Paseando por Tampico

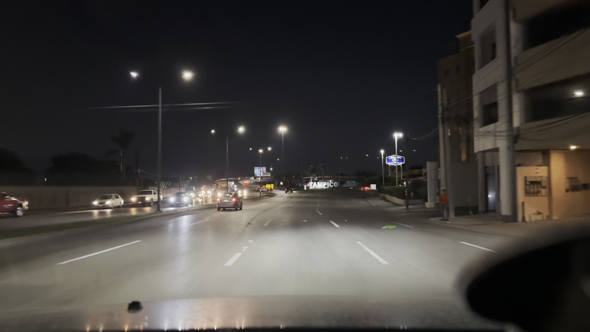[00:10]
Hola que tal amigos, estamos aquí en Tampico, vamos a hacer un recorrido de lo que viene siendo la avenida más grande de lo que es la ciudad y pues comenzamos,
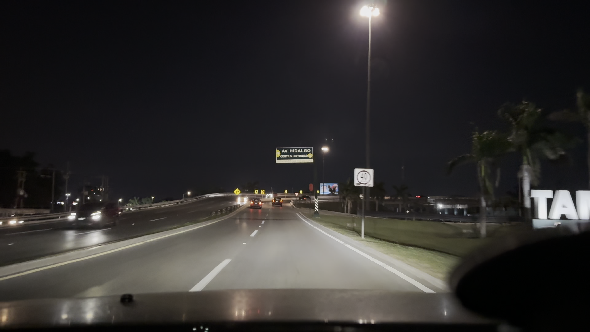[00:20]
vamos a dar un rol por lo que es la avenida Hidalgo, es la avenida que cruza lo que viene siendo pues lo que es la zona dorada, la zona comercial, de lo que es la ciudad de Tampico, Tamaulipas aquí en el sur del estado,
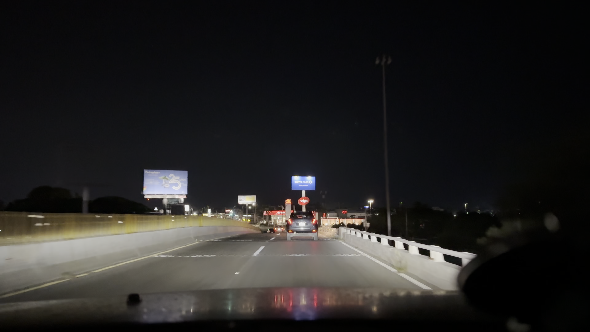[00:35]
en frontera con lo que viene siendo el estado de Veracruz y el río, lo que es el pánico, que es el que divide,
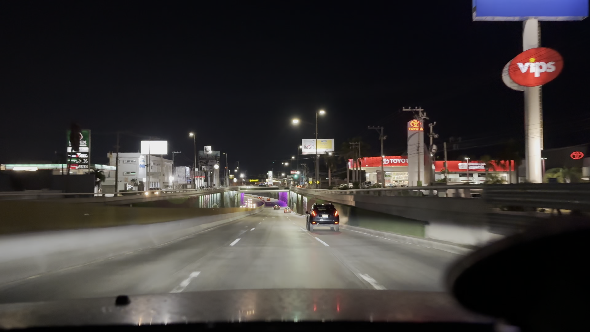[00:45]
entonces vamos a dar el recorrido, vamos a dar el rol antes de lo que viene siendo la temporada navideña para ver el antes y después a ver que tal, a ver si adornan, si no adornan, vamos a ver que tal,
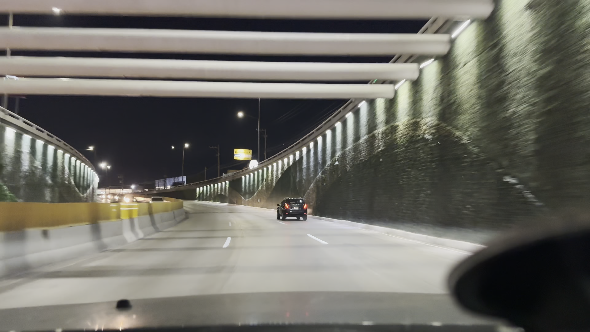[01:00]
pero por lo mientras les muestro la ciudad para que vean los que ya la conocen, vean lo bonito que está y los que no la han conocido, que no han conocido Tampico, pues para que se animen a venir. Esta es la avenida Hidalgo, como les decía, va de lo que viene siendo el sur de Tampico hasta dirigiéndose hacia el norte y posteriormente cruza con lo que viene siendo la avenida, a ver, no sé, pero es paralela a lo que viene siendo el aeropuerto y ya te vas hacia Altamira.
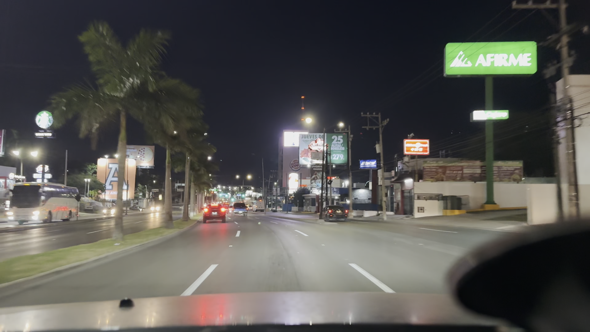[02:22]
pues esta es la más bonita y la que tiene mejor infraestructura y con mayor calidad.
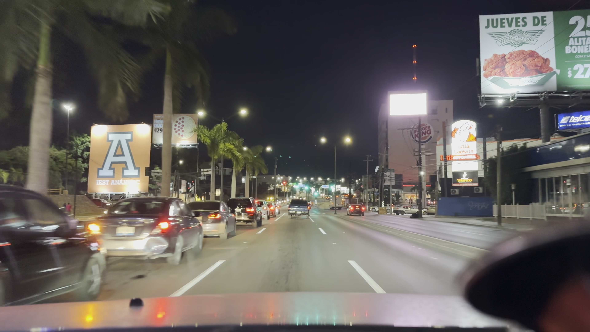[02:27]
Bueno, como verán aquí estamos, ahora sí que todo está extremadamente iluminado,
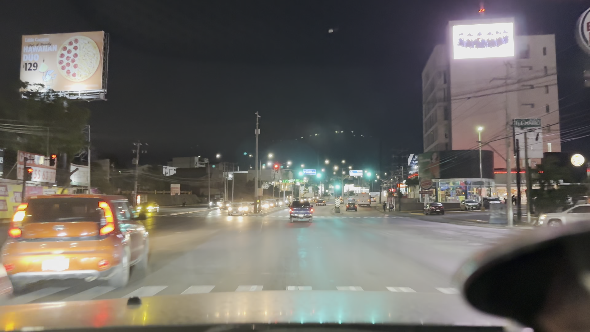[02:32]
muy bonito, tenemos plazas comerciales, aquí a la derecha tenemos lo que viene siendo, que digo, no la van a ver, pero viene siendo la Colonia de Charro, es una colonia muy bonita, donde hay un parque muy padre, con una laguna, este, todo muy bonito, las casas, todo aquí igual,
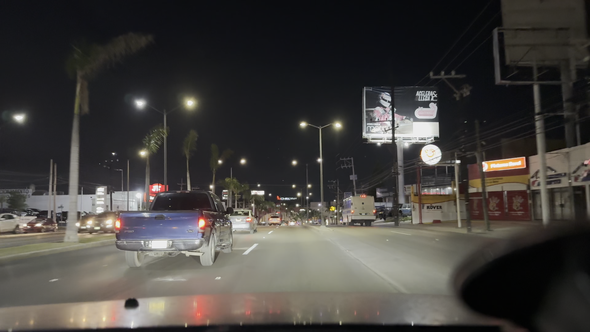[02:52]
hay agencias de autos, aquí a la derecha, aquí a la izquierda tenemos lo que viene siendo la Dodge, la Renault, aquí, acabamos de pasar la Chevrolet, Cadillac, este, Buick, la Kia, o sea, aquí está todo, aquí igual está la BMW, la que estamos pasando, entonces pues como verán, la parte norte de lo que es la avenida Hidalgo, están prácticamente todas las agencias de autos,
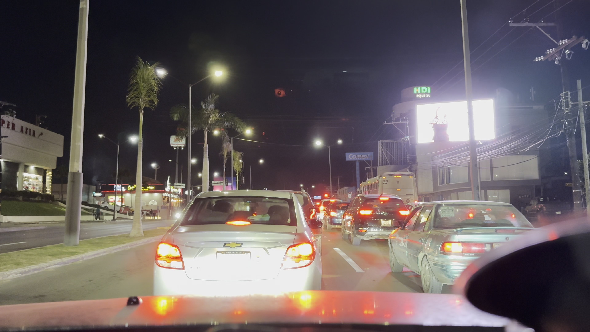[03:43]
o sea, hay bastantes, está Volkswagen, entonces, pues sí, sí, hay, están, pues prácticamente es en la zona de las agencias, un hospital grande y restaurantes, ahorita ya estamos en la zona, por así decirlo, de más negocios, en el aspecto de que, por ejemplo, aquí a la izquierda tenemos una plaza que se llama Plaza Tres Arcos, eh, vamos a, a, llegar a lo que viene siendo el Chedraui, negocios locales, pero son negocios grandes,
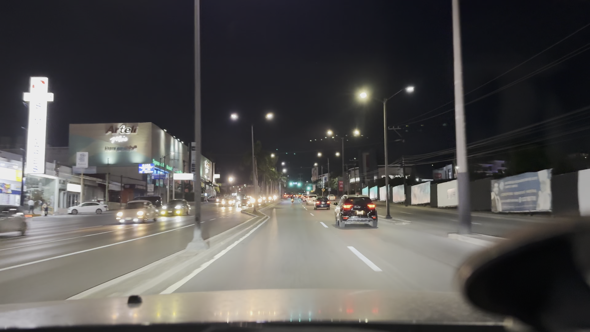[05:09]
Eh, ya a partir de aquí, si se dan cuenta, seguimos en la parte, en la zona dorada de Tampico, sin embargo, aquí ya los negocios empiezan a, a decrecer, y empieza a ser zona más residencial, en la parte de atrás, sí existe la zona residencial, sin embargo, no se ve por tantos negocios, aquí, si se dan cuenta, ya no hay tantos negocios, pero ¿por qué? porque ya la zona residencial, pues ya está prácticamente pegada a lo que es la Avenida Hidalgo, eh,
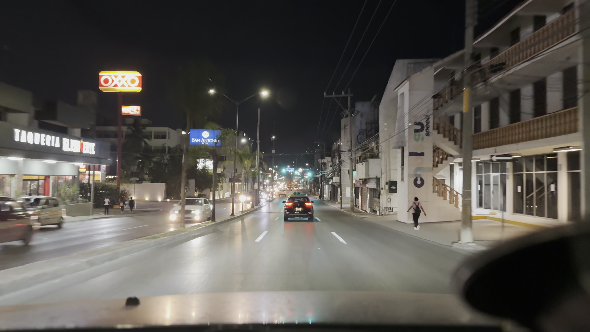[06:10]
es que soy una patrulla, una ambulancia, no sé, y me distrago, pero bueno, eh, la colonia de Sierra Morena, es igual una zona bastante bonita, tiene un parque, este, muy padre, que de hecho ya tenemos un video ahí, ya tengo un video, ahí dénse la vuelta, es un video que, eh, perdón, es un parque que remodelaron y está muy bonito, eh, si se dan cuenta, pues ya aquí ya el tamaño de la avenida, de hecho ya disminuyó, ya es de tres carriles, anteriormente habían incluso, lo que viene siendo dos,
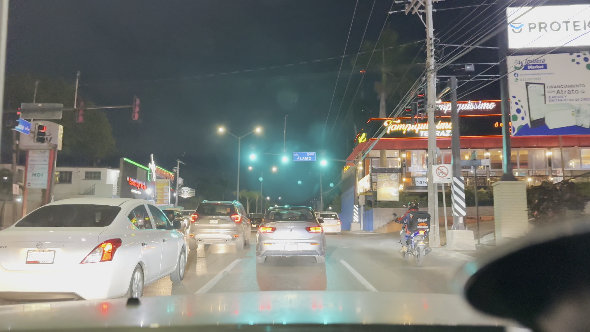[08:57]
pero nada más lo que viene siendo aquí a la derecha, a la izquierda, ahí es un poquito más normal, pero a la derecha hay mansiones gigantescas, y te vas dando a lo que es el,
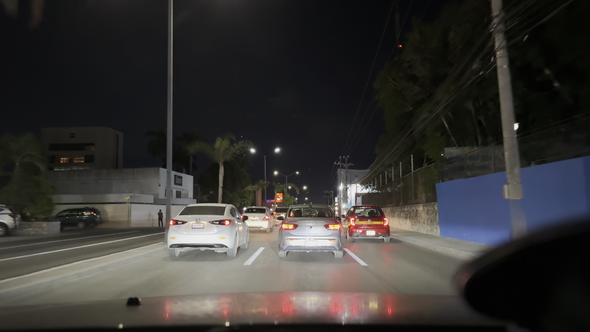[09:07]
creo que es la colonia El Águila, aquí a la, no, no sé, la verdad no tengo idea, pero creo que sí es el Águila y todo eso, donde hay casas gigantescas, entonces está muy padre, pero bueno, aquí a la izquierda tenemos lo que viene siendo el Poder Judicial del Estado de Tamaulipas, que recientemente pues tuvieron manifestaciones por lo que vienen siendo los videocomisos que les desaparecieron, pero bueno, aquí a la izquierda igual tenemos el Hotel Hudson,
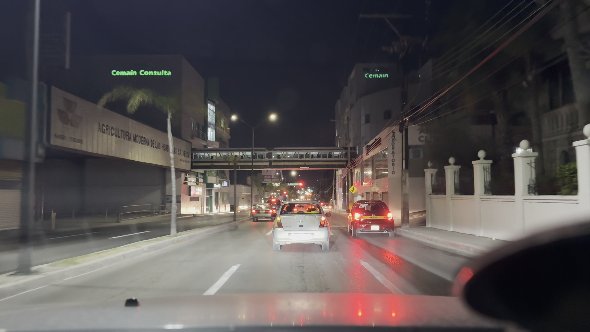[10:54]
es un Panteón, no sé si sea municipal, yo supongo que sí, es un Panteón,
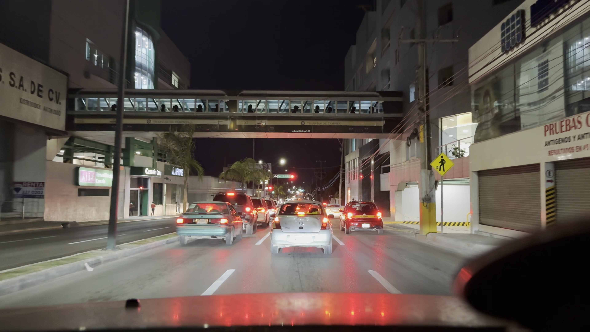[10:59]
supongo un municipal de aquí de Tampico, pero bueno, ahorita ya vamos a llegar, ya casi, pero ahorita el puente este que ven que parece un ferrocarril en la parte superior del video, es un puente que es entre, es del hospital, o sea, tanto a la derecha como a la izquierda, es el hospital, una parte es de consultas, estacionamiento, y todo eso, este, y la otra parte, pues es en sí el hospital, o sea, las camas, este, y todo, ¿no?